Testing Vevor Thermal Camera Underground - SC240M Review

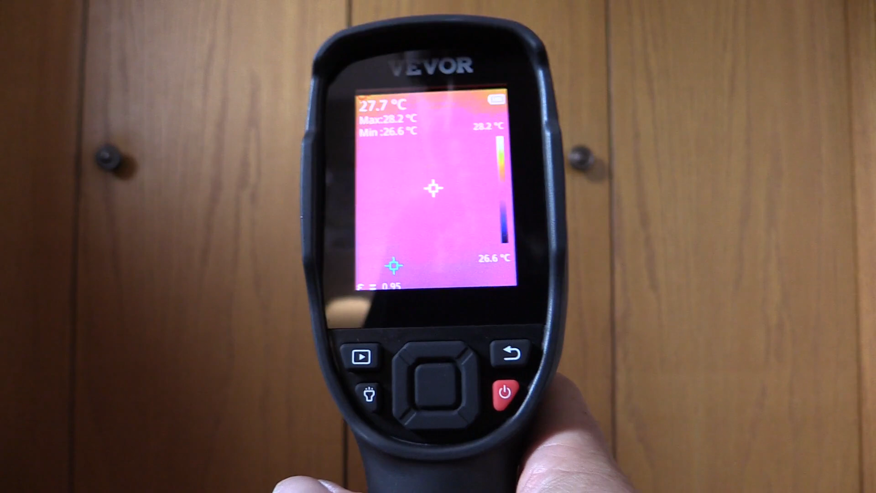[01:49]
On screen: spot 27.7°C, max 28.2°C, min 26.6°C, scale top 28.2°C, scale bottom 26.6°C
All right we are now in thermal mode.
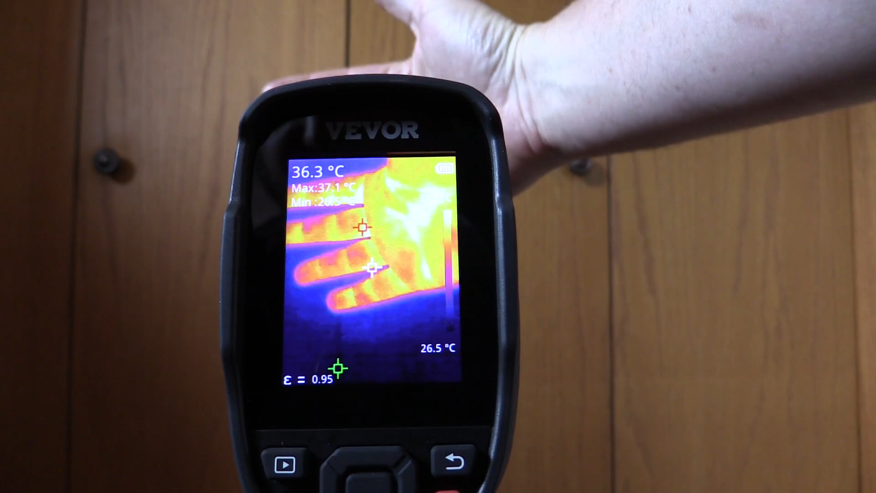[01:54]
On screen: spot 36.3°C, max 37.1°C
Refresh rate on this is pretty good. Frame rate's good. Quality looks good to me.
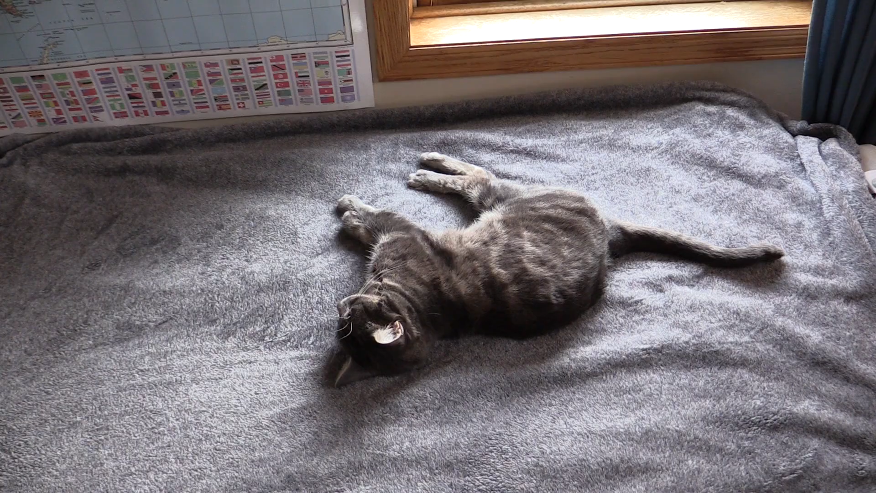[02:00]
So one of the first things I always look at when I get a hold of a thermal camera are the cats.
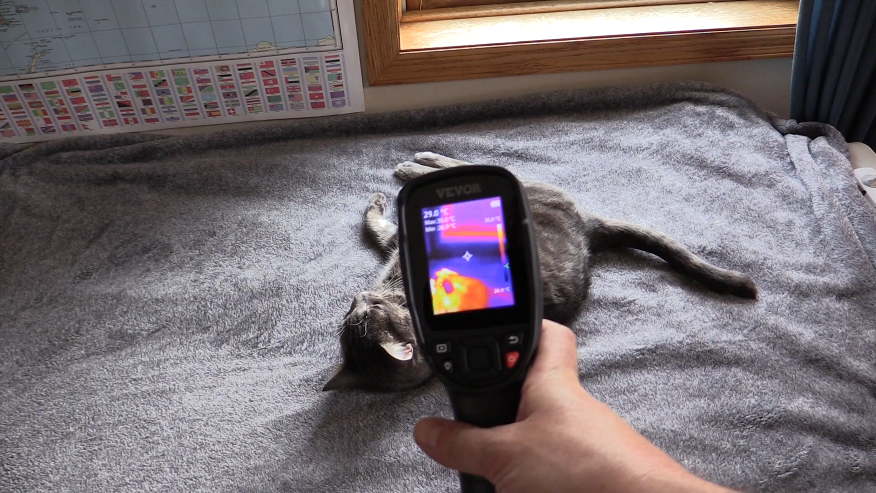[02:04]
On screen: spot 29.0°C
And yep we can see our cat is quite warm. This is Mr. Donnie. We have a few pretty standard features on the camera like palette setting.
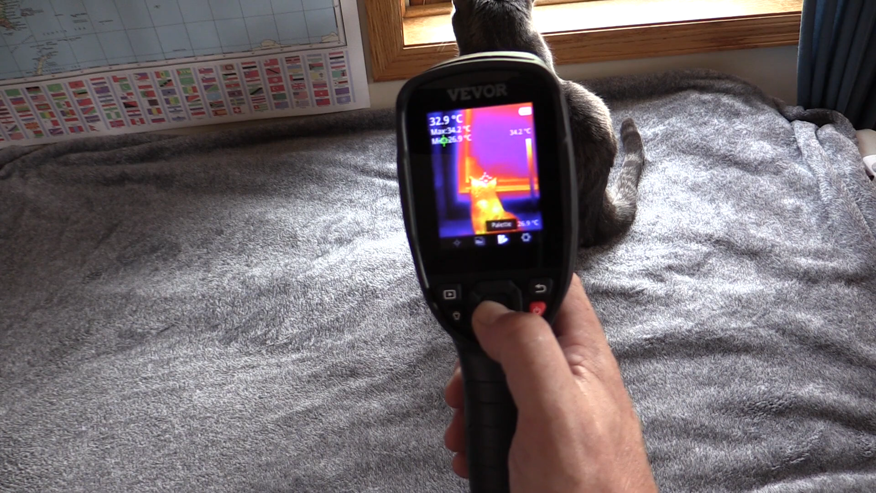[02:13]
On screen: spot 32.9°C
We can change the view of our thermal image. And this just helps bring out different details.
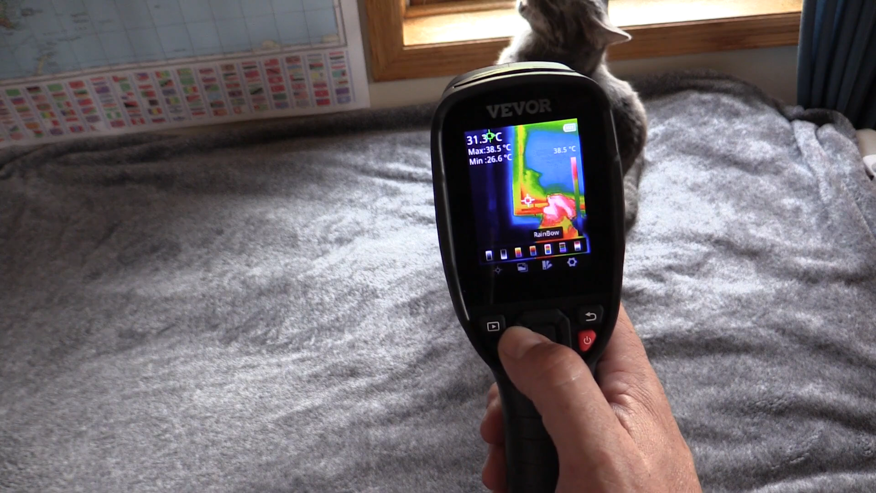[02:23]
On screen: max 38.5°C, scale top 38.5°C
Sometimes depending on what you're looking at some of these palettes bring out more details in certain respects.
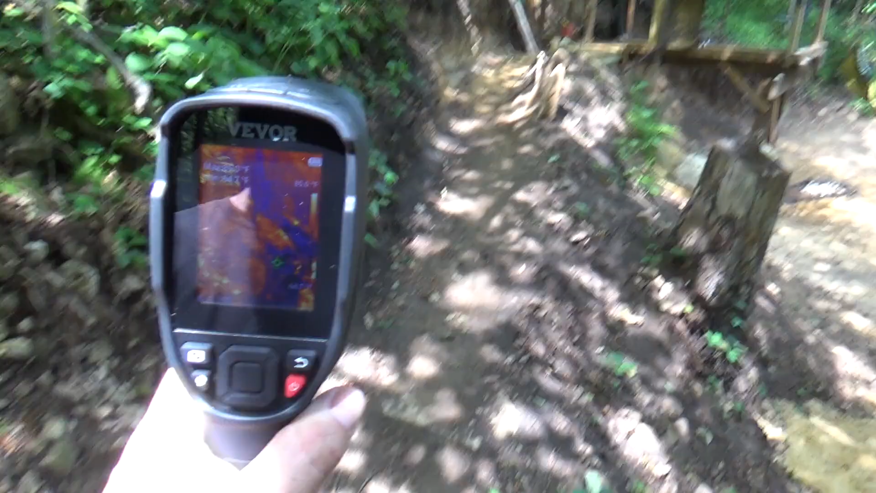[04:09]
I'll make sure to include some screenshots from the unit because it's not the easiest to see it just filming the screen like this.
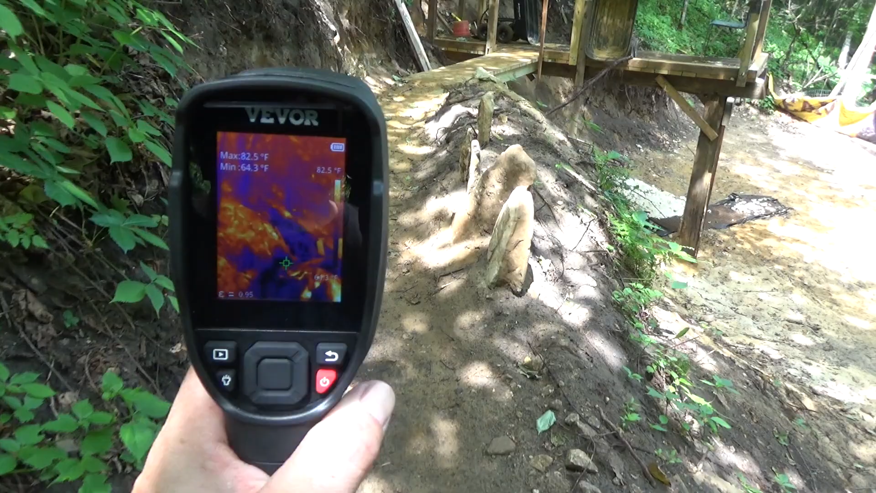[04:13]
On screen: max 82.5°F, min 64.3°F
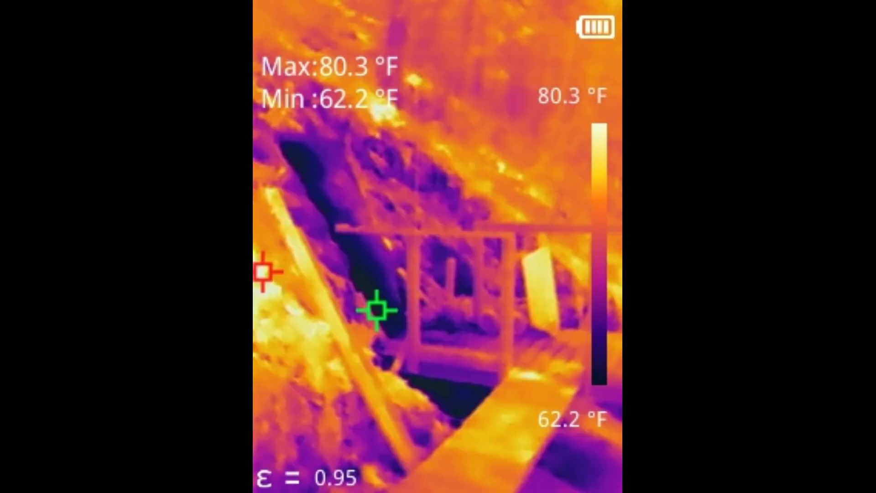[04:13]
On screen: max 80.3°F, min 62.2°F, scale top 80.3°F, scale bottom 62.2°F
So we'll throw some of those up so you can see what the Vever thermal camera is actually seeing as we go along.
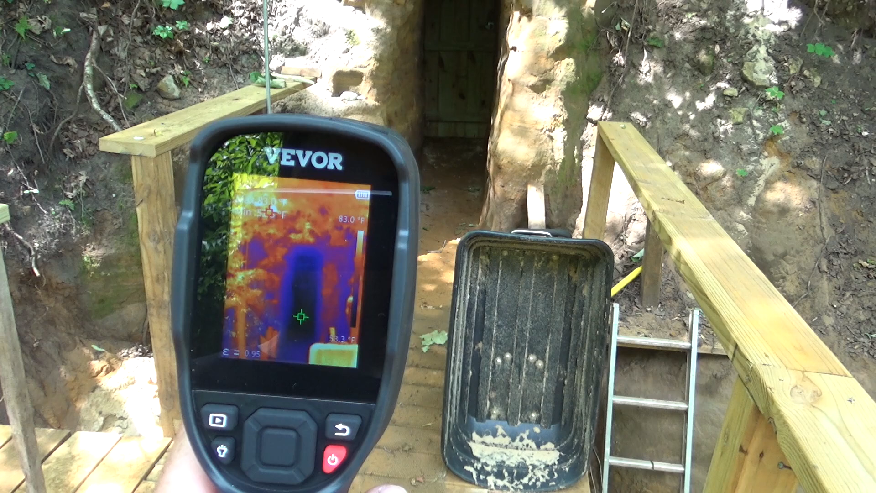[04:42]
You can look for very obvious hotter or colder spots like this.
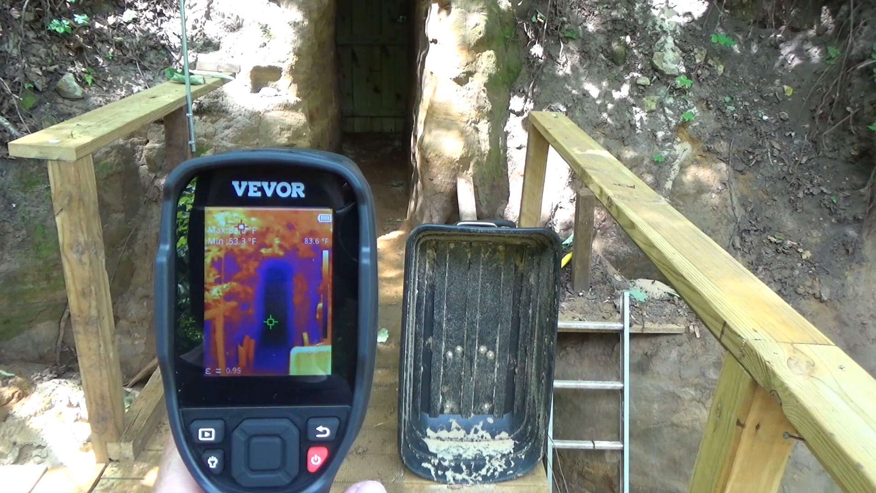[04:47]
Tunnel temperature in the Midwest here is about 50 degrees year-round, so our tunnel air coming out is always going to be
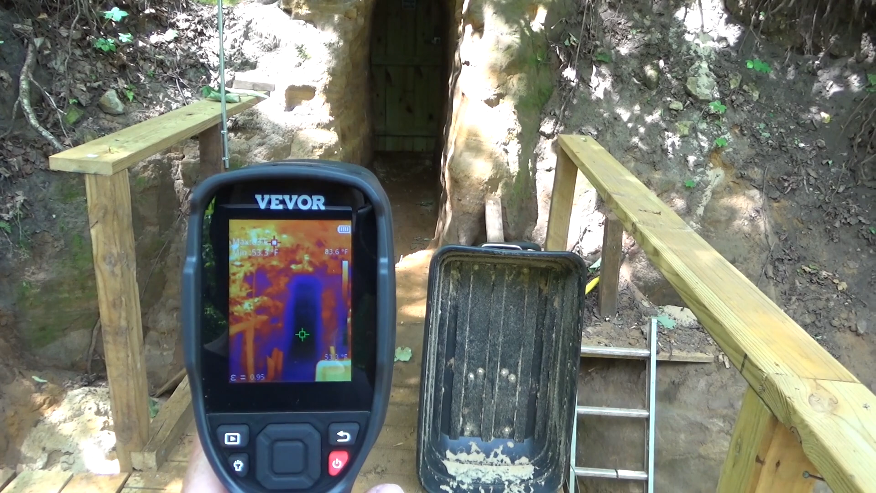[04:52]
colder than the air in the summer and warmer than the air in the winter.
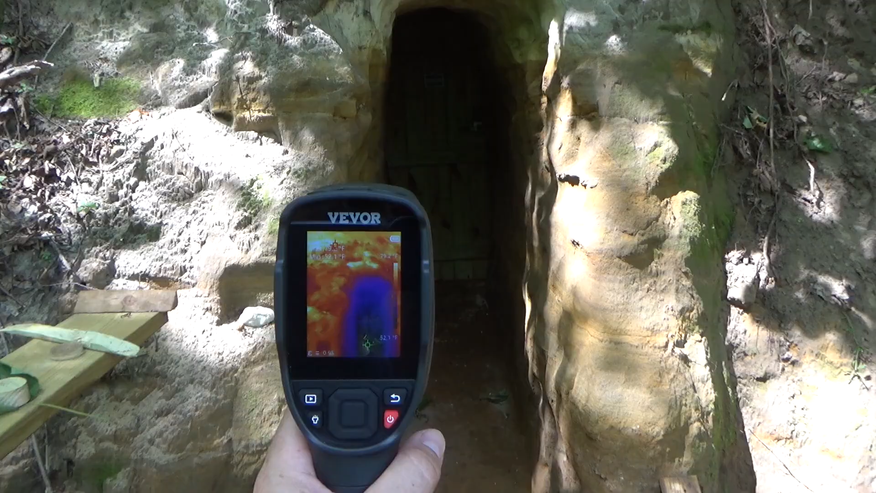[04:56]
As I've mentioned before, these things are also great for finding any air leaks or insulation leaks.
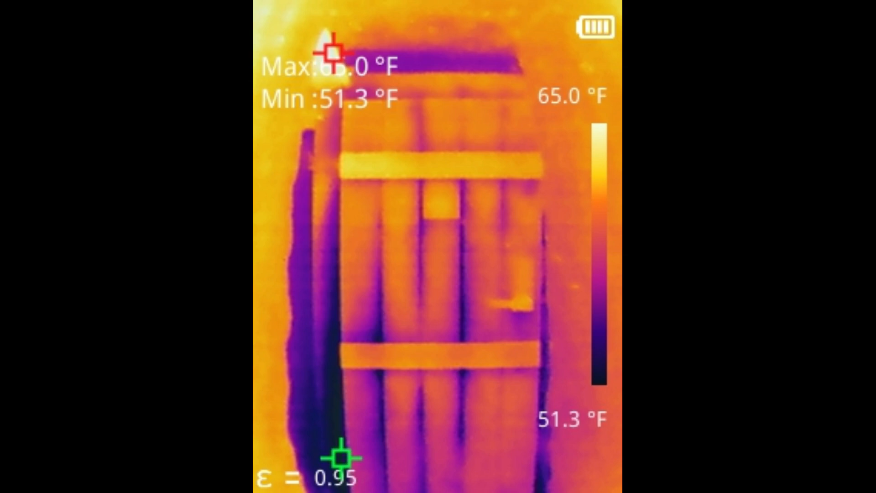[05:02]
On screen: min 51.3°F, scale top 65.0°F, scale bottom 51.3°F
For example, I'm looking at our door here that one of the volunteers installed, and this is in the third adit at Sandland.
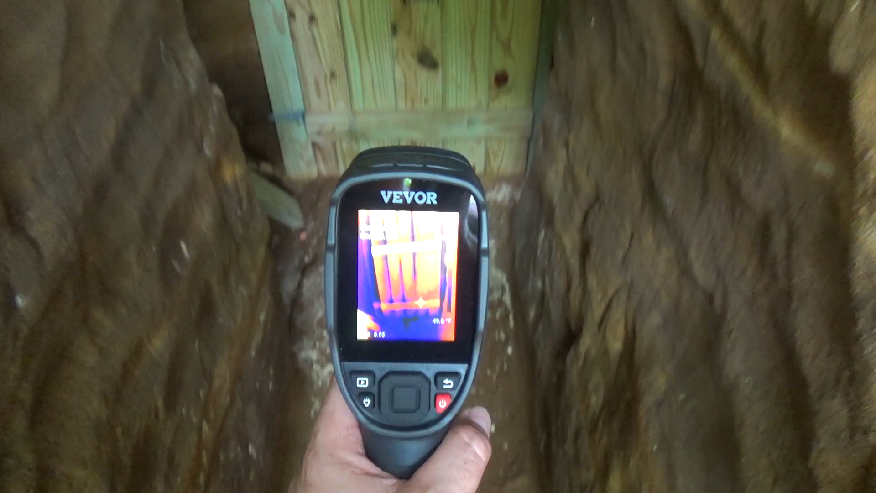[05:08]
You can definitely see color variations, meaning temperature variations,
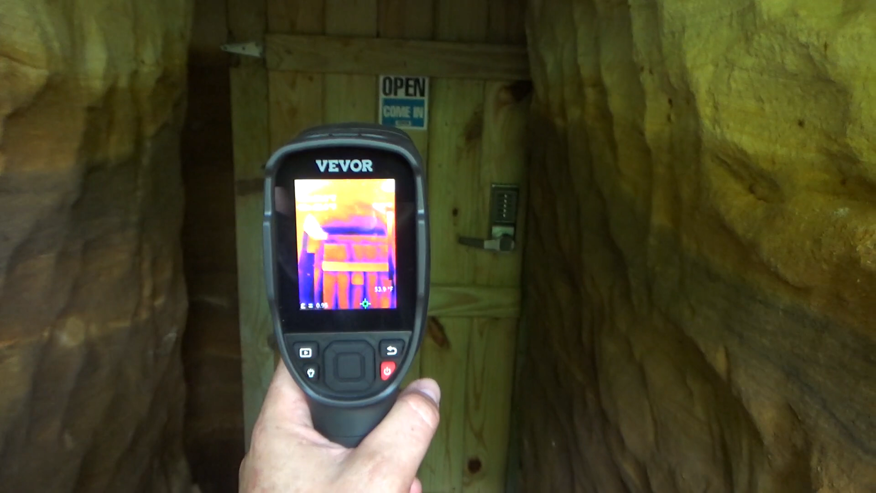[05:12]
between all the boards and around the edge of the door. So if we were concerned about maximizing our insulation properties, maximizing our airflow properties,
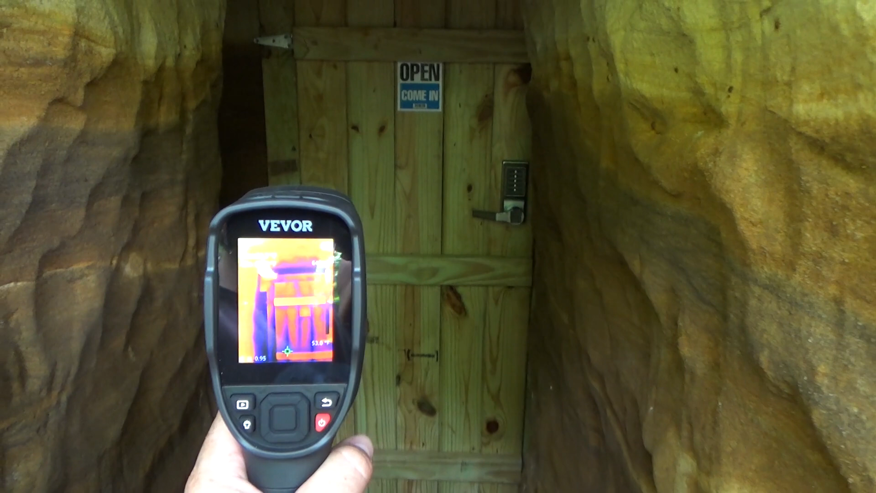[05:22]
we could use the thermal camera here to check out exactly where air is leaking through
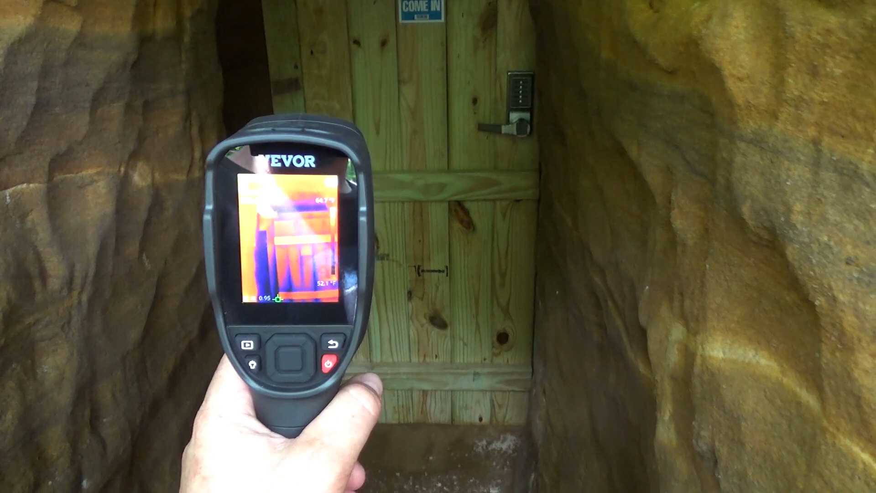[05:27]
and exactly where the temperature differentials are.